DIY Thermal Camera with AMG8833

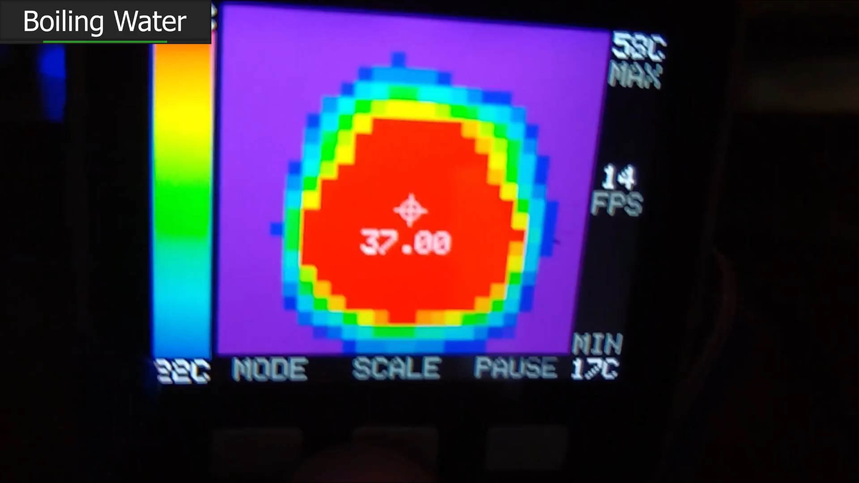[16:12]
On screen: min 17°C
And then, so we're going to watch it grow. So... So... I'm just resting this on the counter as it goes. What's interesting to me is that the reflectivity of the glass seems to be affecting our ability to detect, though at this point it seems to think the entire glass surface is hot, which is probably accurate.
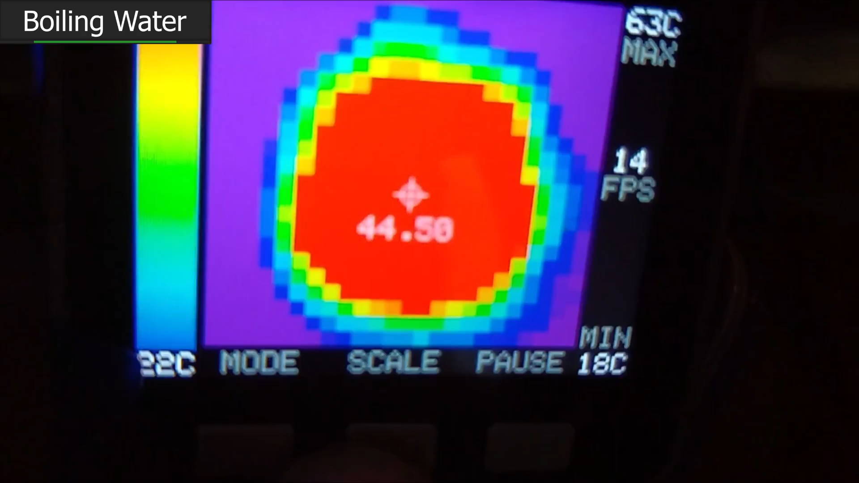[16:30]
On screen: max 63°C, min 18°C
The reading is really not. If we put some tape or something on this, I think it would be much more accurate. We're getting around 66, but I'm seeing visible, like, it is boiling.
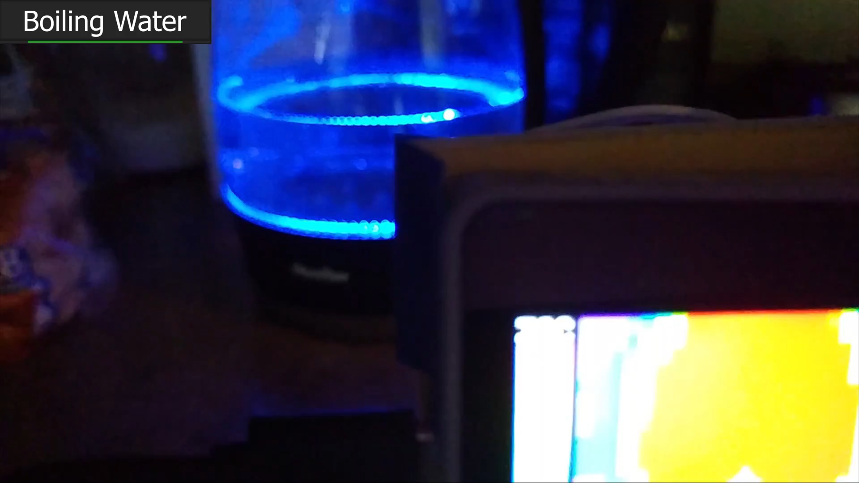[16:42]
It is boiling.
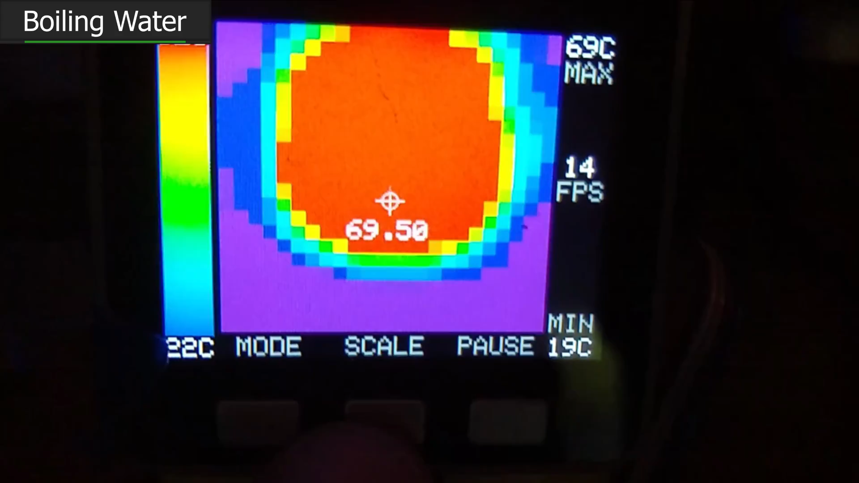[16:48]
On screen: max 69°C, min 19°C
So we know it's closer to 100C, though 70 is not throwing any errors at this point.
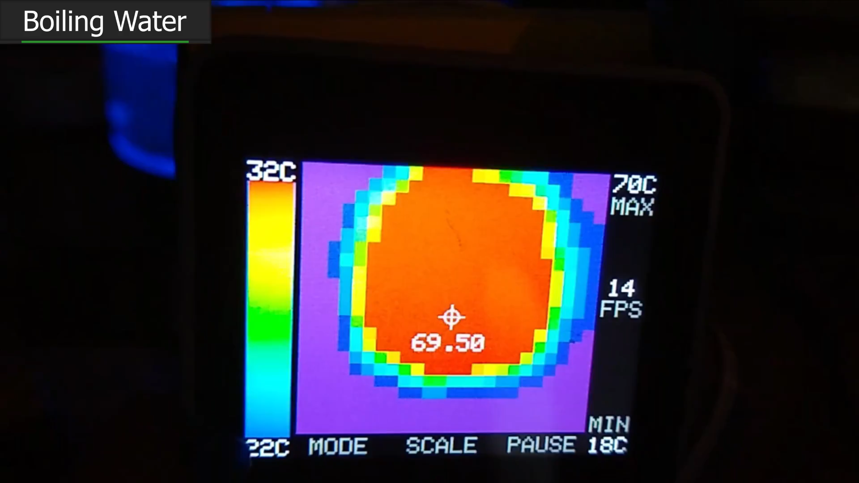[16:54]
On screen: max 70°C, min 18°C, scale top 32°C
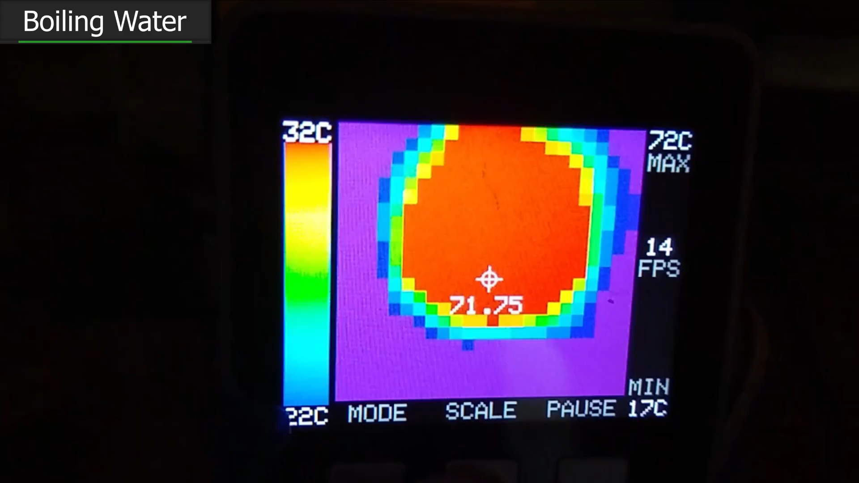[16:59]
On screen: max 72°C, min 17°C, scale top 32°C
It's getting something at 72. It's getting a little closer. Sheep that. Oh!